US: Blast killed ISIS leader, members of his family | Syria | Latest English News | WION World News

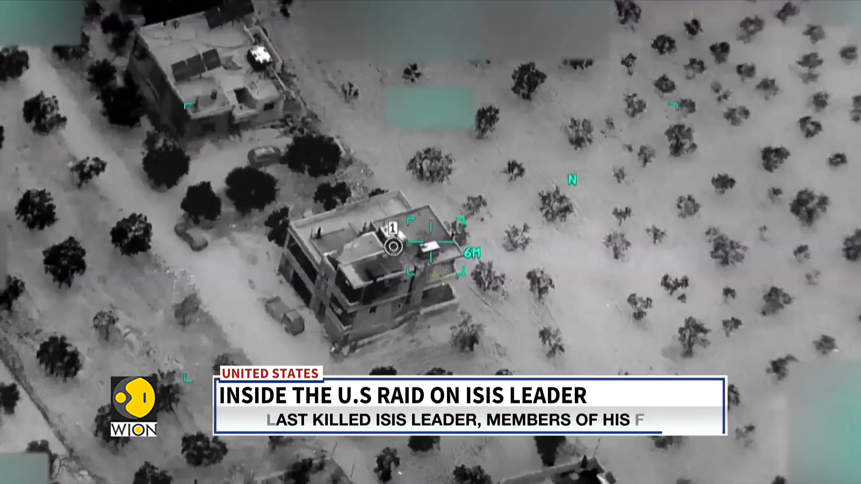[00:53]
The American raid targeted a three-storey residential building on the outskirts of the town of Atmeh, near Idlib province.